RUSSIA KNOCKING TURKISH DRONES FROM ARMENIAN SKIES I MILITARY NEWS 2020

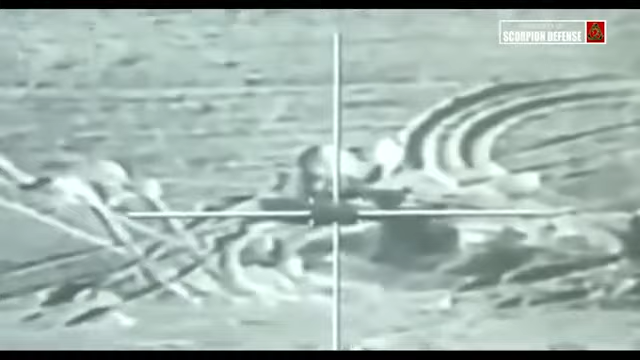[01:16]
armored vehicles and trucks, and killing many soldiers in the process.
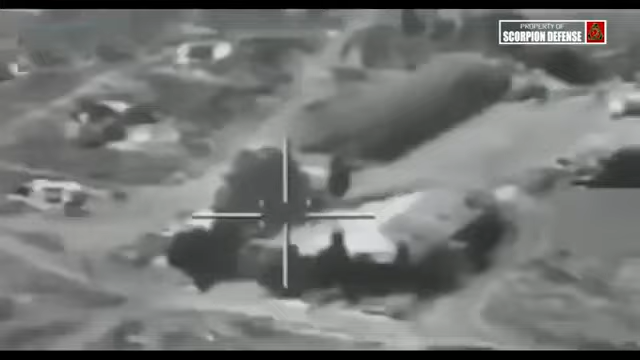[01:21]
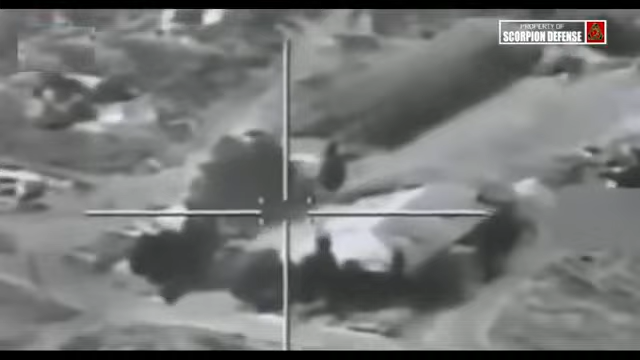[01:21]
Biroktor is a fairly conventional armed drone that is navigated to the target area using GPS. The drone's Westcam MX-15D multi-spectral camera system is made in Canada while its BRP Rotax engine that generates about 100 horsepower is produced in Austria.
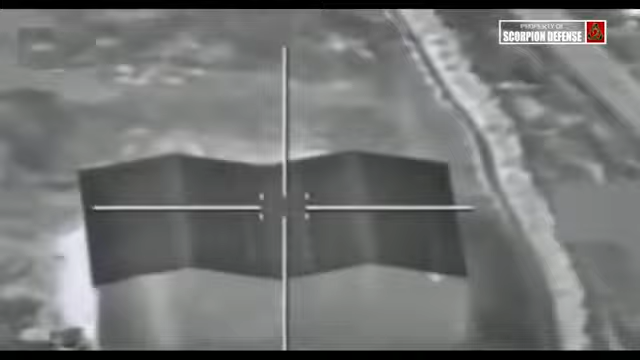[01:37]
Canada has halted the sale of the Westcam camera system to Turkey because of its use on biroktor drones in the Nagorno-Karabakh conflict.